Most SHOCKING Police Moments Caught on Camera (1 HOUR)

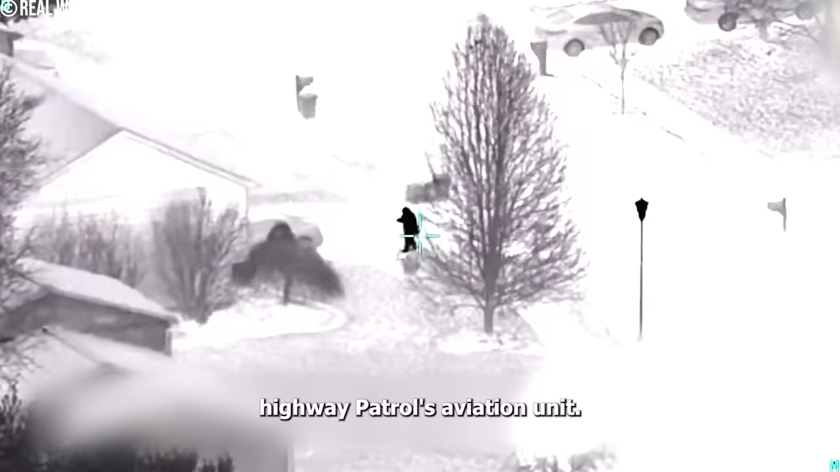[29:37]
Going down prone, 75 stop.
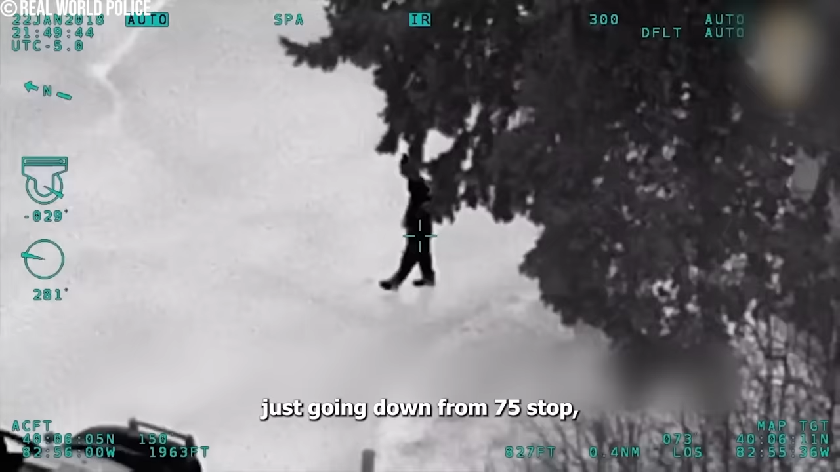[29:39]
75 stop if you can get to those units, they have them at gunpoint.
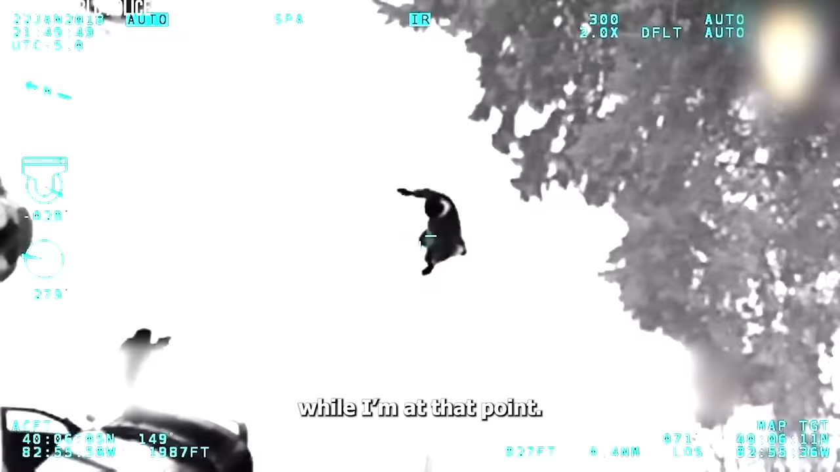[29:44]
Equipped with thermal imaging tech, the helicopter crew joined the hunt. With their special camera, they could spot heat signatures in the dark.
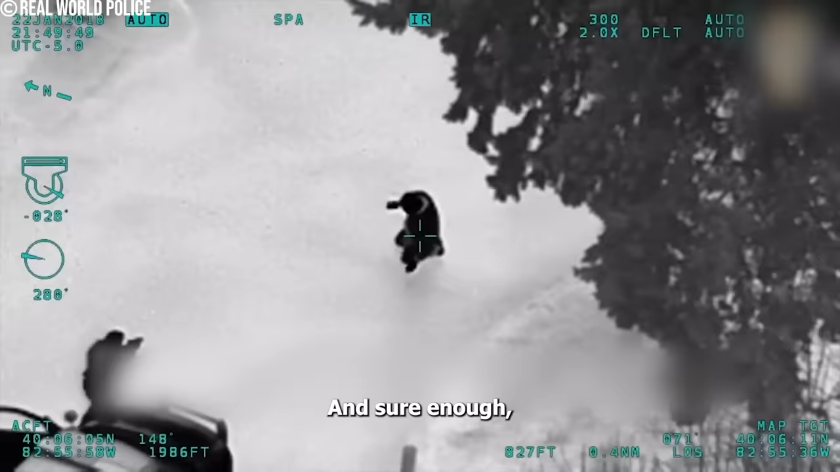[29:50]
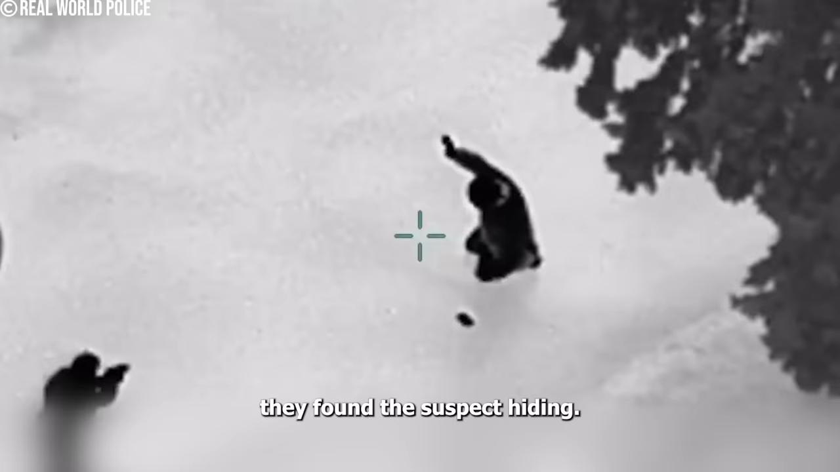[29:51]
And sure enough, they found the suspect hiding, invisible to the naked eye.
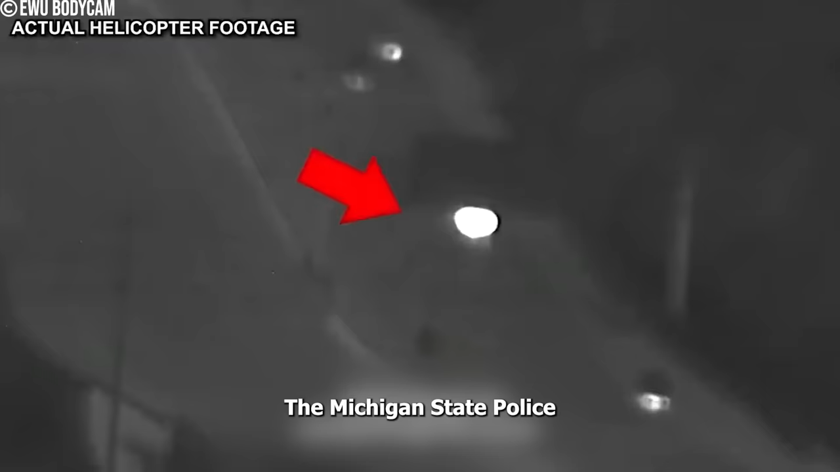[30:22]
The Michigan State Police helicopter, armed with forward-looking infrared, FLIR technology, locked onto the Hellcat's hot wheels, enabling tracking in darkness.
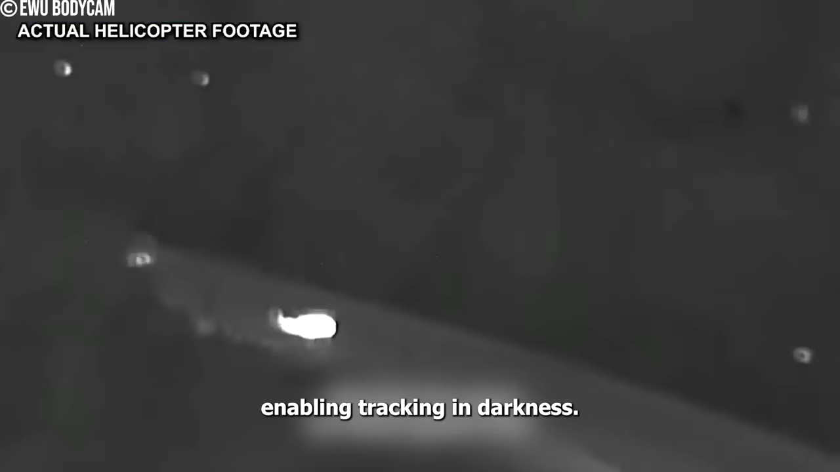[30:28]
Despite speeds matching the Hellcat, the helicopter followed the suspect into a suburb.
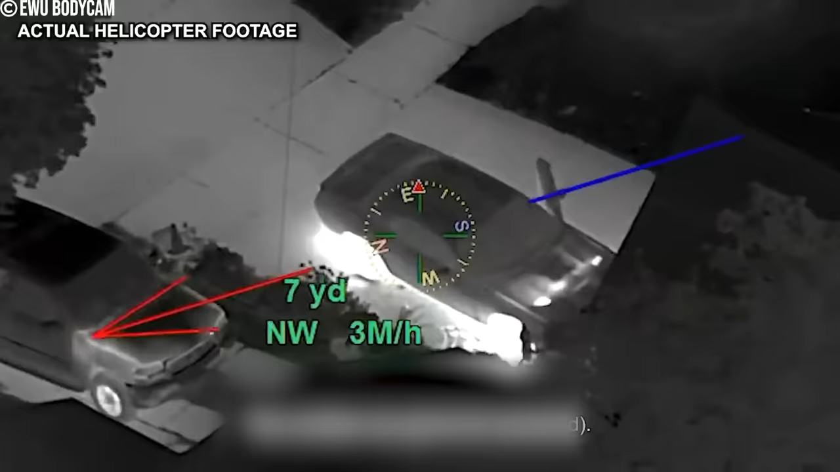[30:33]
Lincoln Drive. Driver's door is open. Lincoln, that's Lincoln in Chicago.
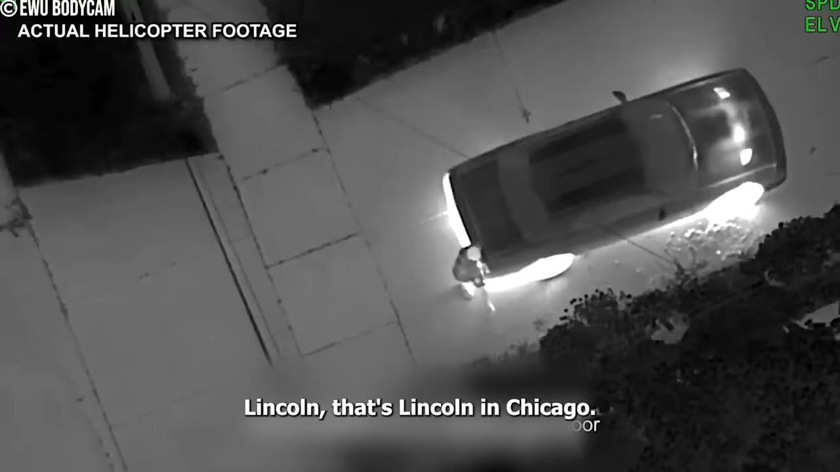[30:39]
Walked into an address next door, which I think is a... A 45-minute manhunt ensued, aided by a perimeter and canine units, leading to the suspect's arrest without incident.
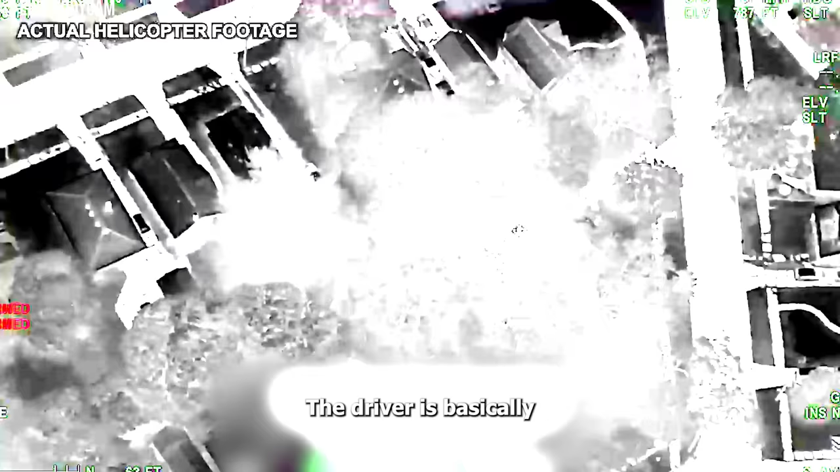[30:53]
The driver is basically straight off that first patrol car and behind the house. I have lost him for the time being underneath some trees.
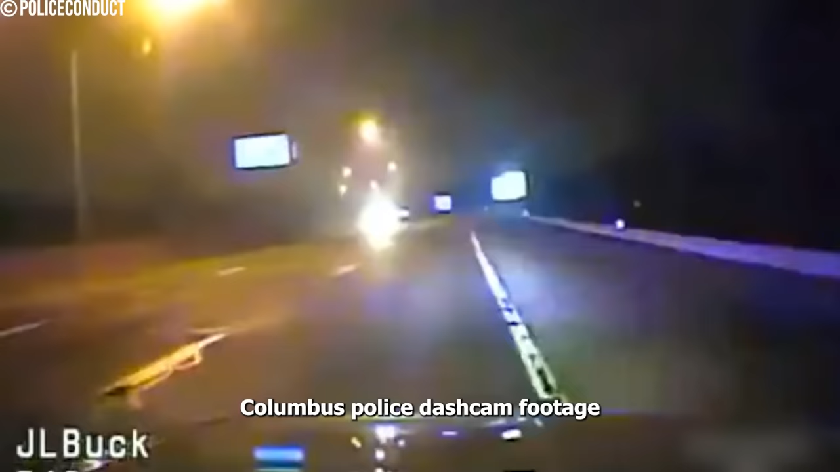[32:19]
In a recent incident, Columbus Police Dashcam Footage unfolded a dramatic confrontation with a wrong-way driver on Interstate 670.
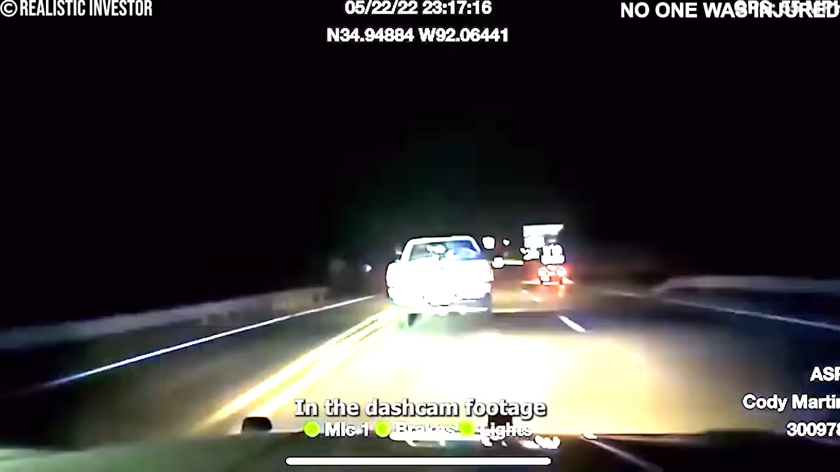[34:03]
In the dashcam footage from May 22, 2022, of an Arkansas State Police pursuit, officers engage in a high-stakes chase that culminates in a successful pit maneuver to stop the suspect's vehicle.
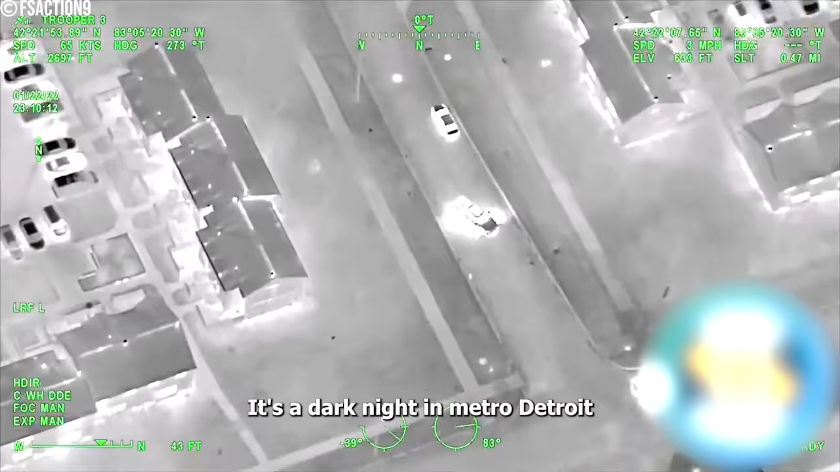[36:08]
It's a dark night in Metro Detroit as Trooper 2 joins the pursuit. The suspect zooms down Gracia Avenue, followed closely by the trooper's camera, but this is just the beginning of the chase. He's going the wrong way. Now he's doing a U-turn.
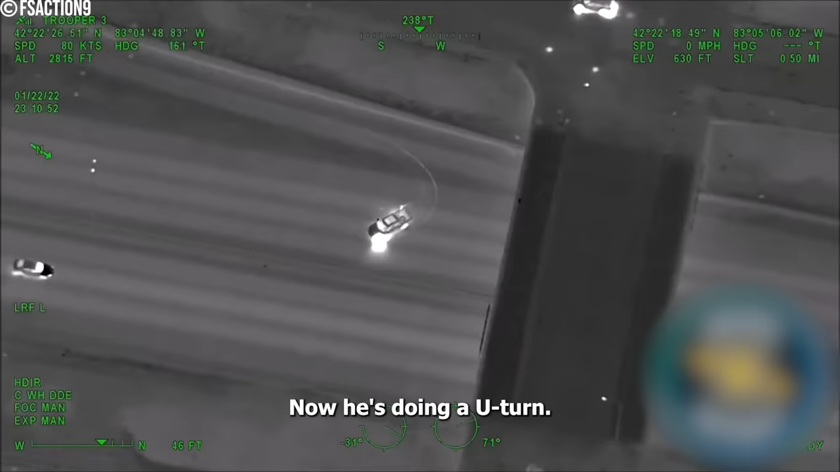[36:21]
So he's going to be going southbound. The suspect twists and turns, trying to shake off the trooper on their tail.
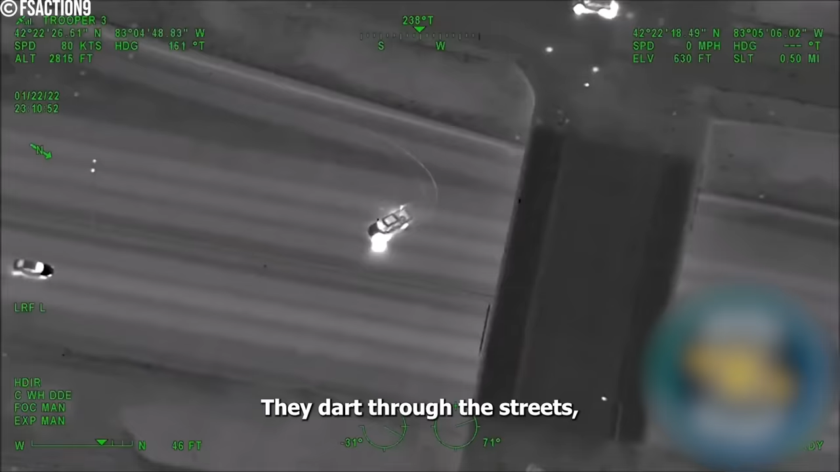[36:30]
They dart through the streets, turning off their headlights and disappearing into the darkness. It's like a game of hide and seek with high stakes.
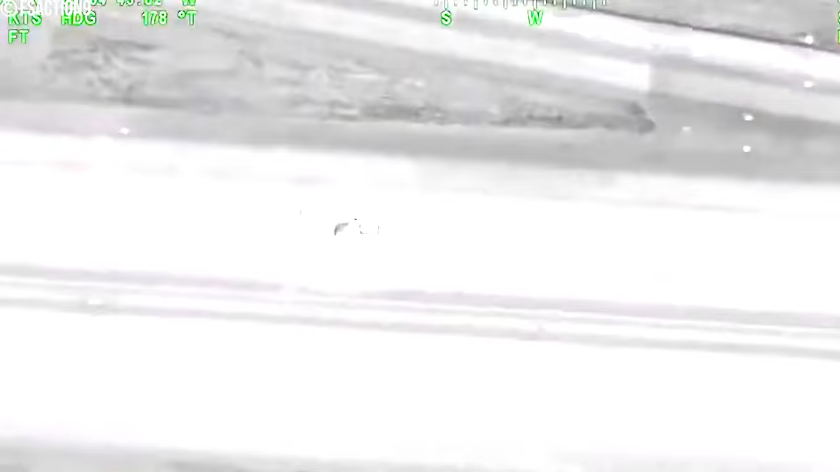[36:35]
Yeah, just north of the casino, Bobtown.
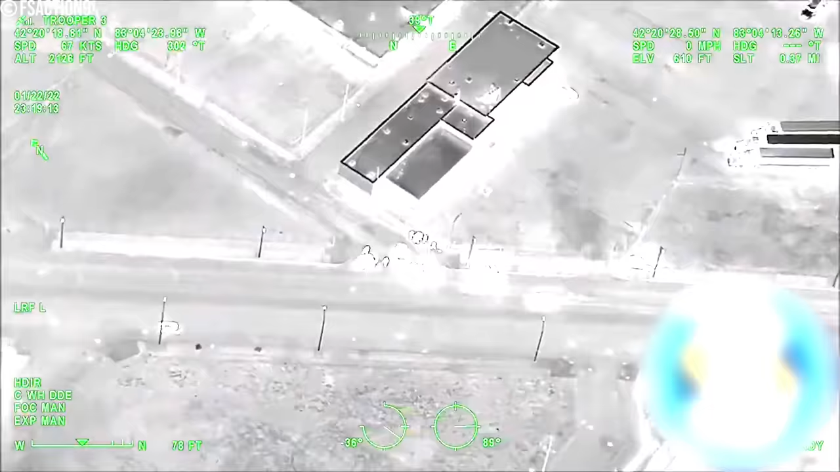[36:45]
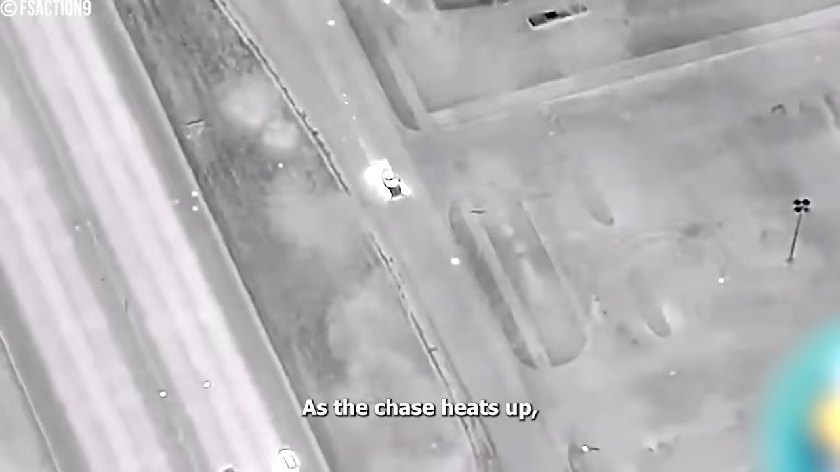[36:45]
As the chase heats up, the suspect takes desperate measures.
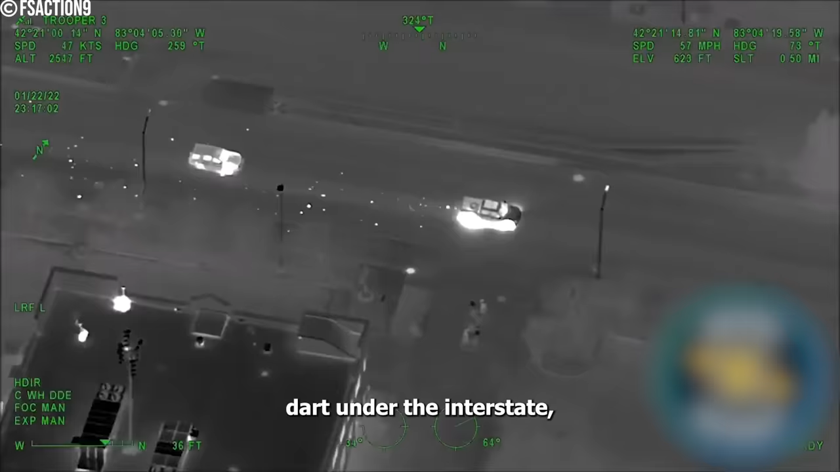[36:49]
They cut through yards, dart under the interstate, doing anything to avoid capture.
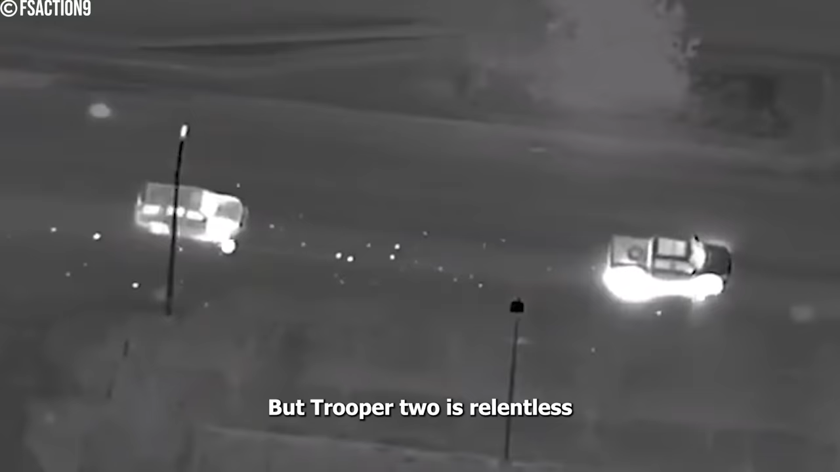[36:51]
But Trooper 2 is relentless, following their every move.
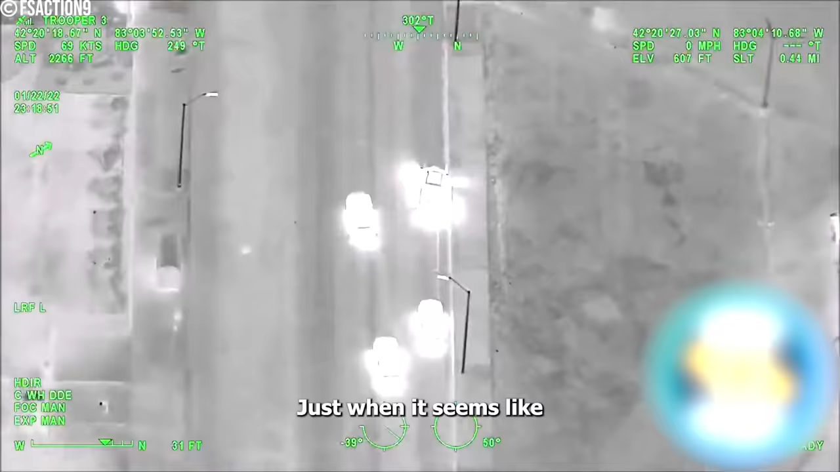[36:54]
Just when it seems like the suspect might escape, they make a fatal mistake.
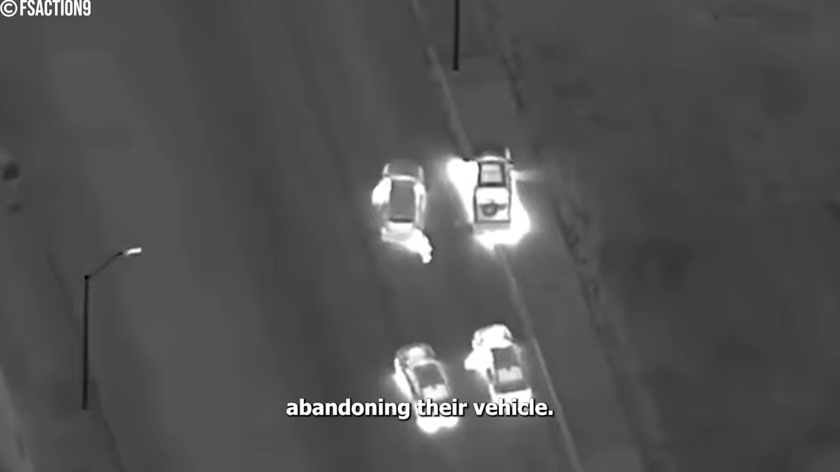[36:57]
Abandoning their vehicle, they take off on foot. But Trooper 2 and the backup units are hot on their trail. In a dramatic showdown near Grand River Avenue, the suspect is cornered and taken into custody.
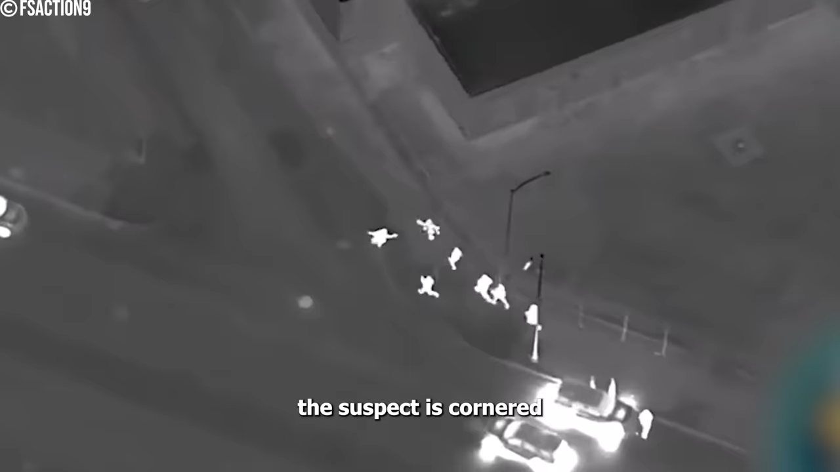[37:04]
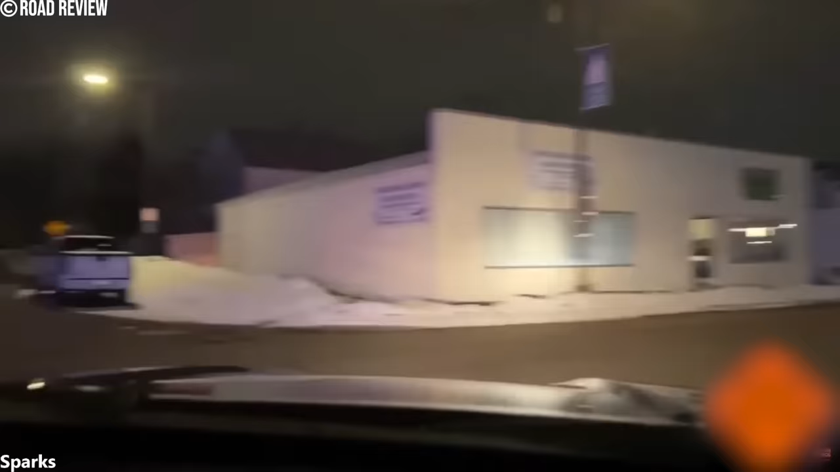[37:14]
In this live-on-patrol highlight from March 10th, 2023,
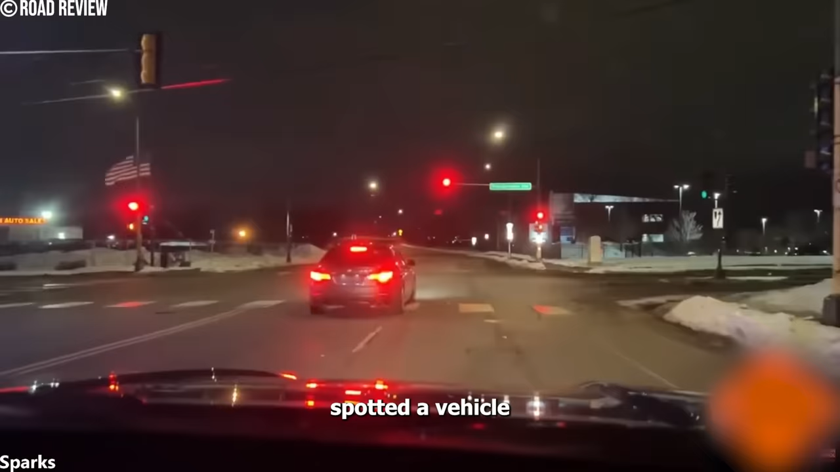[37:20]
Deputy Sparks spotted a vehicle with temporary license plates, which should be affixed to the rear of the vehicle. However, upon inspection, he noticed that the plates were missing.
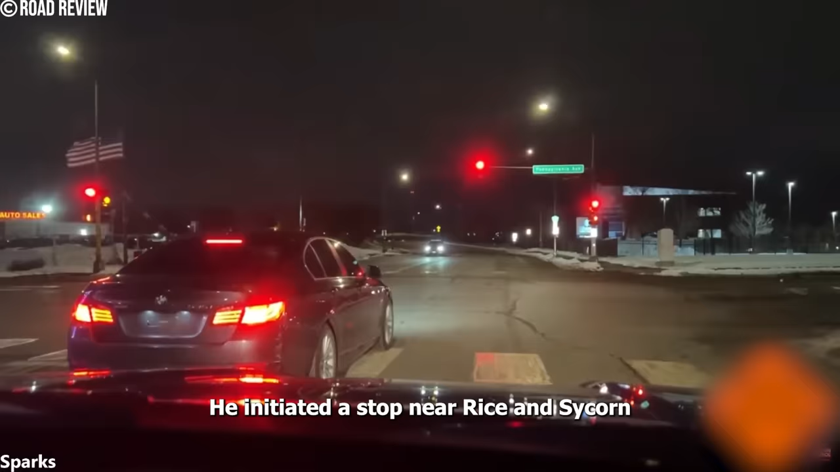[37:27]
He initiated a stop near Rice and Sycorn to investigate further.